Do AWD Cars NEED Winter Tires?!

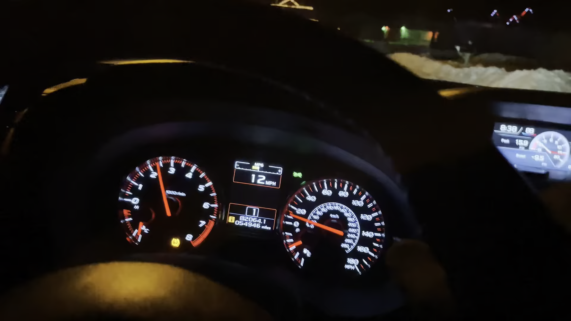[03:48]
right we've got some ice ahead let's see how good winter tires are